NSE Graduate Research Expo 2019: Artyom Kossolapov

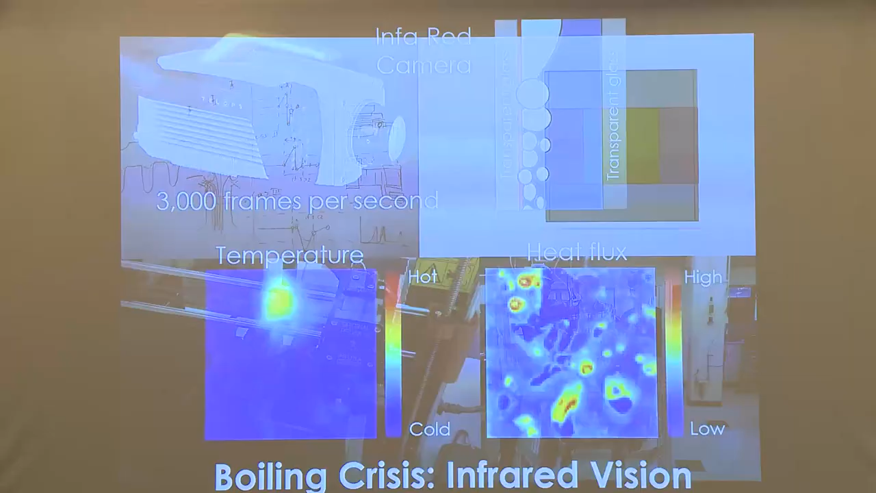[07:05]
However, it's not enough to just have a good experiment. You need special tools to even see what's going on because most of the information is hidden beyond the limits of human vision. Each bubble, when it's born on the surface, leaves a thermal mark which can only be seen by the infrared camera. By observing those patterns on the surface, we can infer a lot of important information about boiling. And we can even see the progression of the boiling crisis.
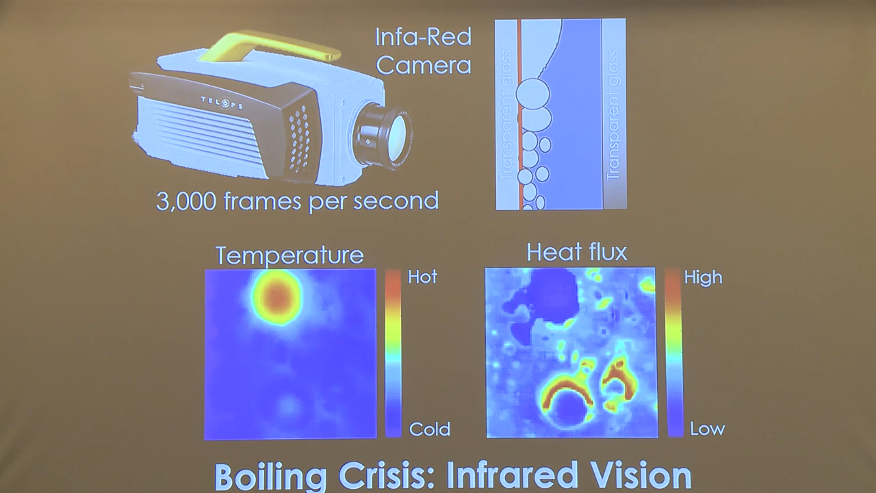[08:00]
To give you an idea how fast it is, in one frame of this video, the sound waves that I'm creating with my mouth now can only travel to about this distance. But sometimes even this is not enough. Some phenomena happen so fast that we actually have to go to frame rates that are two orders of magnitude higher.